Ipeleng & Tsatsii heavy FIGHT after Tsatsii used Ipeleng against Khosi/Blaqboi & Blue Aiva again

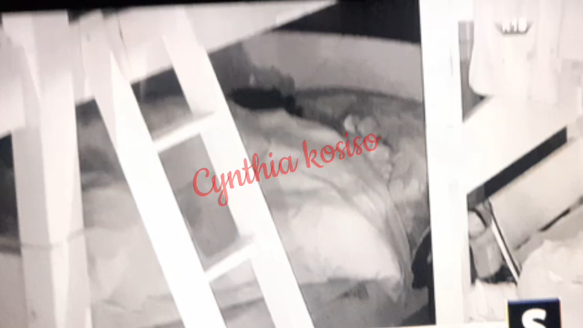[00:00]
black boy and the blue eva it's 3 a.m and you guys are just under there doing touchy-toshi doing all sorts of things look at that movement just look at the movement now i'm coming back okay